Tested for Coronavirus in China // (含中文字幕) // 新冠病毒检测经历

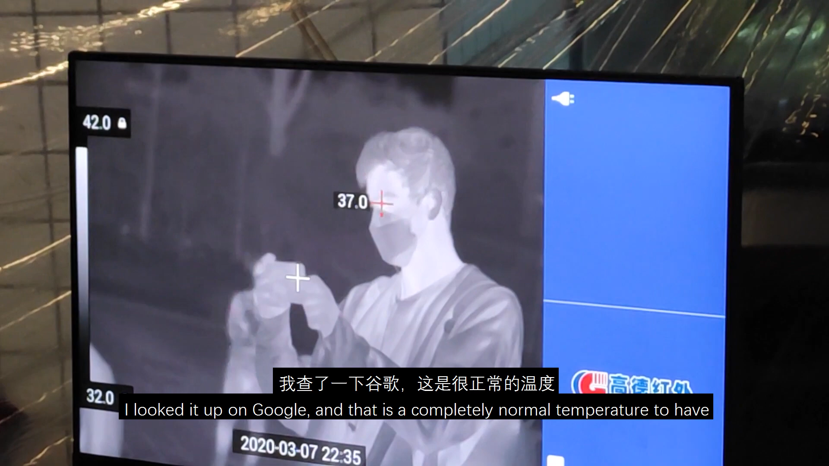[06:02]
I looked up on Google and that is a completely normal temperature to have, so I'm a bit confused as to what's going on.